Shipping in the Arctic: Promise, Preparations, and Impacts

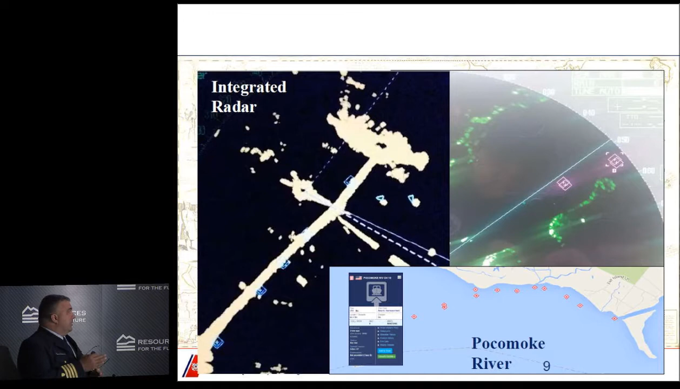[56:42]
Um, with the, and those usually mark the center span of the bridge. For the AIS ATONs, uh, what, these are actually virtual, um, we'll be able to mark the, the actual danger, which is the, um, the span of the bridge and abutment itself. Up on the upper right, that's actually a screenshot from, uh, one of our Coast Guard cutters up in Philadelphia. Um, that's actually what the AIS ATONs look like on screen.
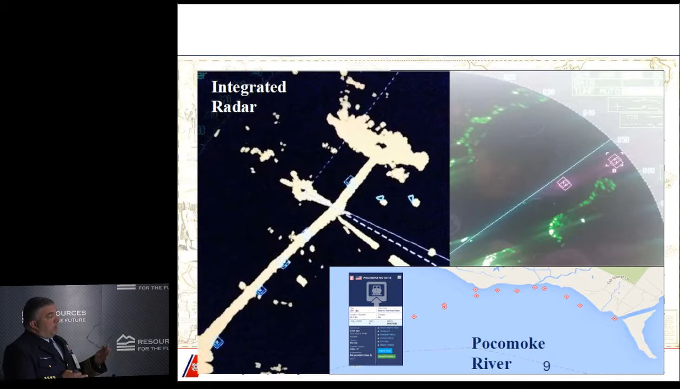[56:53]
This is actually shot in March of this past year. Um, when we take the summer haul out, which is usually a normal, normally a larger haul and use a lit, uh, uh, physical aid and put in a smaller sacrificial,
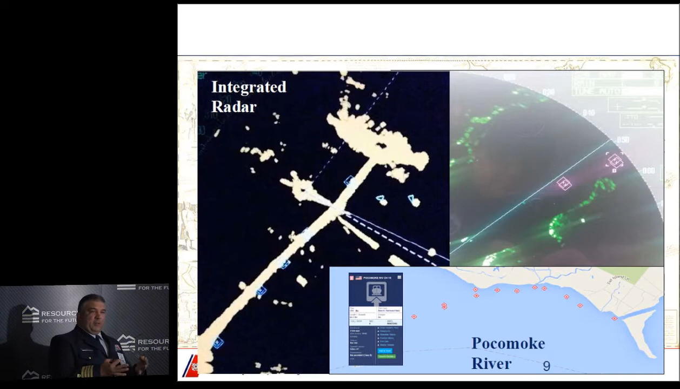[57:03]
uh, aids navigation because of ice. Um, normally those aren't, um, as perceivable on the radar screen. They don't have, uh, um, the distance that the larger haul would. Um, so having the AIS ATONs still gives you that visual cue, even though it's still on, uh, on the radar. Um, down the bottom right, um, that's a shot of the Pocomoke River, which is a small river or channel in the Del Mar Peninsula, uh, here, uh, just east of us. Uh, that's marked by, um, some very small buoys in the winter.